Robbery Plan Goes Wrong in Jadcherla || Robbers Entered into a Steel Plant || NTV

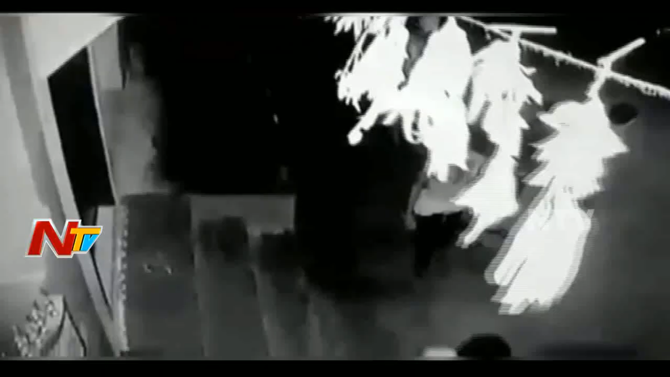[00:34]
సీసీ ఫుటేజ్ లో ఐదుగురు దొంగలు గ్రౌండ్ ఫ్లోర్ లో చోరీకి ప్రయత్నించిన దృశ్యాలు రికార్డయ్యాయి.